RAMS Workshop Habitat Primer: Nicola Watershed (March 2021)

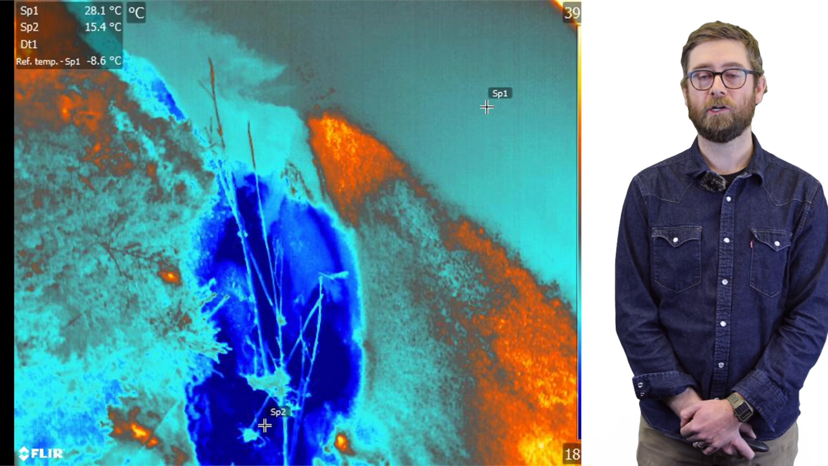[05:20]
Here's an example of some of the of one of the thermal images that we collected as part of the the groundwater research that we did in that 23 kilometer segment between the Coldwater river and Spice creek and so here you can see cool groundwater upwelling from a spring that's located adjacent to the main stem of